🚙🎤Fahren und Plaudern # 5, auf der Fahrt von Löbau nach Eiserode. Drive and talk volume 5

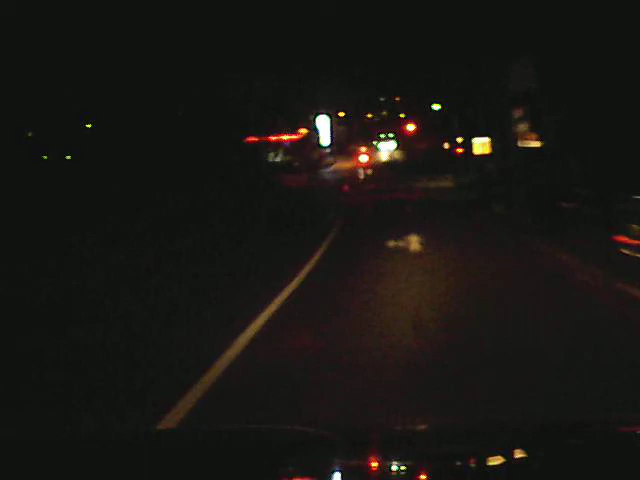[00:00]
19 Uhr. Wir rollen auf die Rote Ampel zu in Löwau. Es ist halb 6 Uhr ungefähr 2 Grad draußen. Ich teste jetzt mal, Kamera im Nachtbetrieb auch was aufnimmt oder ob man nur schwarze die Wand sieht dann auf dem Film. Außerdem habe ich das Mikrofon jetzt an eine andere Stelle getan.
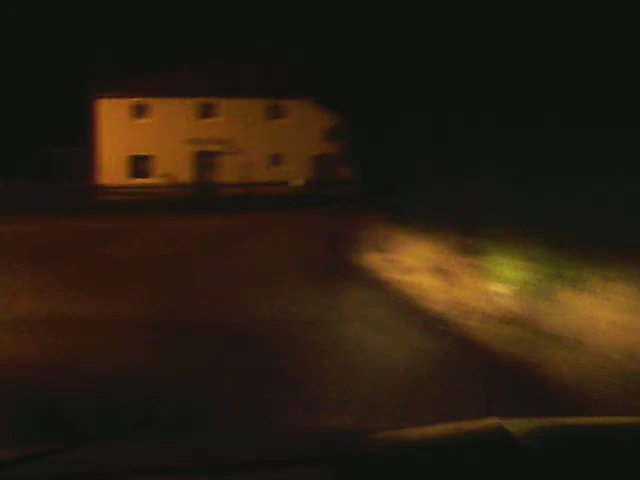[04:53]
Jetzt. Da haben wir halt. Man könnte ja auch weiter vorne abbiegen. Aber, da ist es dann zwei Spuren. Da müssen wir auf der zweiten Spur abbiegen können. Das ist so gefährlich, wenn wir die Stubid lieber hier vorne abbiegen.